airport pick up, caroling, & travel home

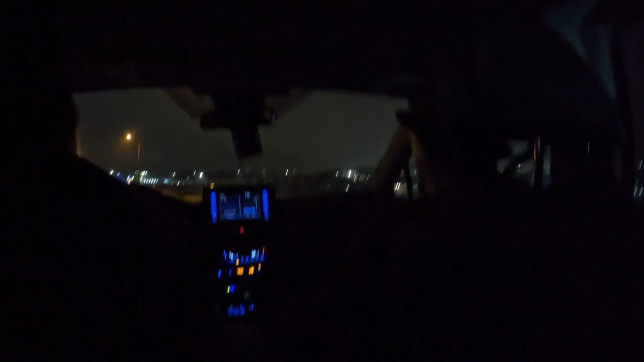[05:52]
we can't miss the airport from here. Well, we probably could. Okay, so we're going to the main terminal? Yes. And then we'll just have to watch for international arrivals. International, yeah. See, if I'd have been in the other lane, I wouldn't have had to move.
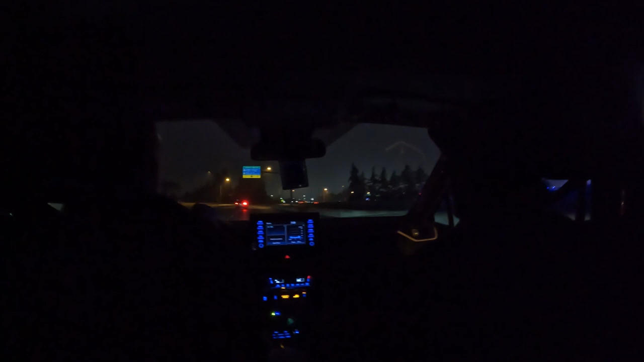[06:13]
What did that sign say? I don't know. If you were so busy running your mouth, we could have read it. Bullshit. Did this thing sit beside me? Value long-term parking. Yeah, you're going to want to not be in this lane.